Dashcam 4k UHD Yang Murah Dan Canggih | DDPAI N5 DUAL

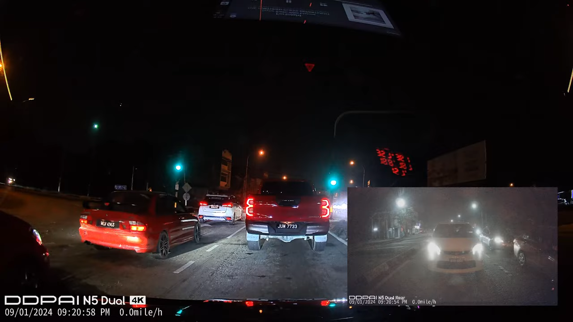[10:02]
dia panggil Night Viz Teknologi Ataupun Night Viz Teknologi Zik tak tahu Nak sebut Tapi Night Viz Lebih kurang macam tu Dan dia buatkan Dia punya Gelap tu Makin Makin cerah lah Maksudnya Kalau contohnya Macam Tempat tu Tak ada cahaya Dia boleh jadi Benda tu